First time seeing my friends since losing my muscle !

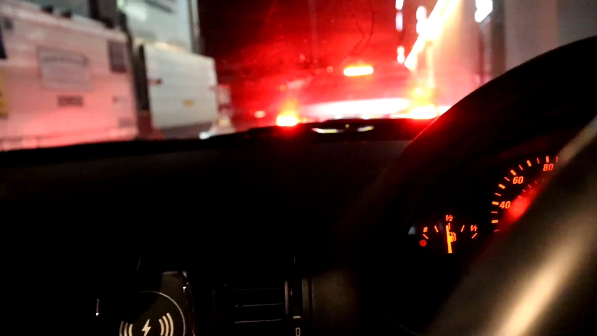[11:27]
Bro, is that an M5 comp? M5 competition, bro. What the fuck? That's 120 grand right there. What?